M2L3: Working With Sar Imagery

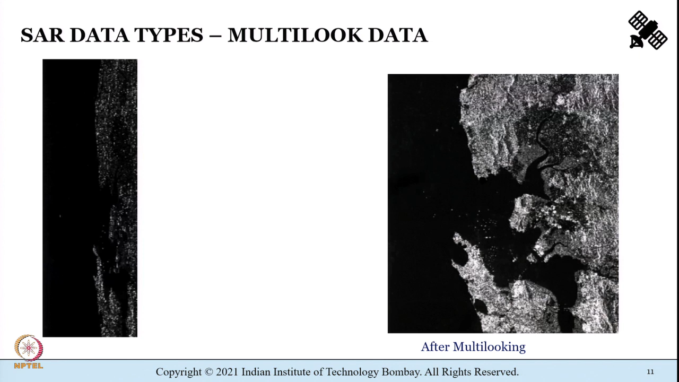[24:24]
we have something known as an SLC data as well as a multi-look data.
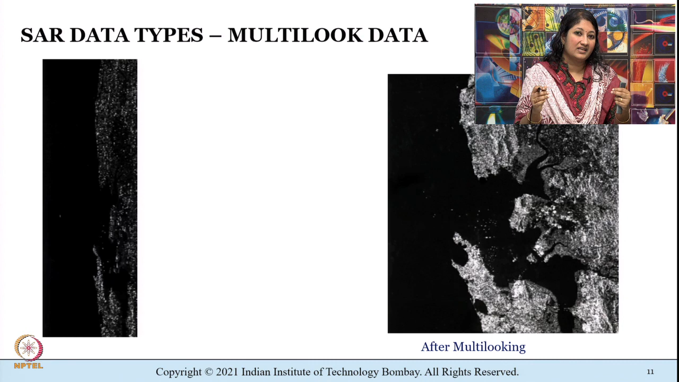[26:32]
Now, we already know that SAR images are comprised of complex numbers.